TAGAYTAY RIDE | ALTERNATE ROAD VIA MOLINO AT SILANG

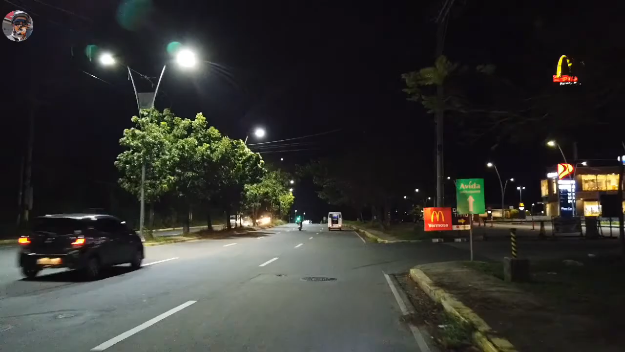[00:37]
Yung mga kasama ko po, magkita-kita kami sa may SM Molino
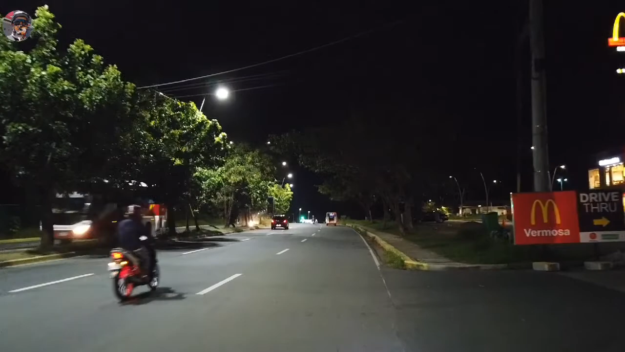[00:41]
ng 5:30 in the morning. Ganda rito sa may Bermosa Daang Hari, ang liwanag.
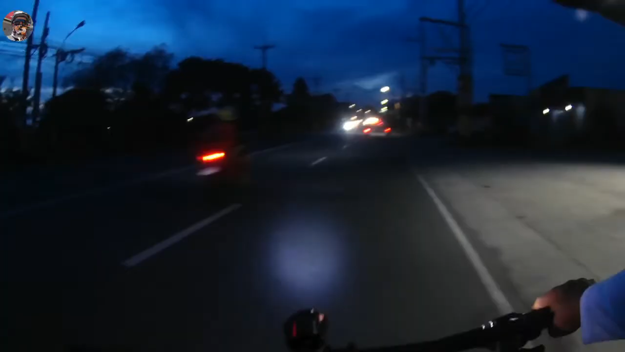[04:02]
5:51 in the morning. Dito po sa kahabaan ng Molino Highway. Yan. Yeah. Ikaw muna, ako sa likod.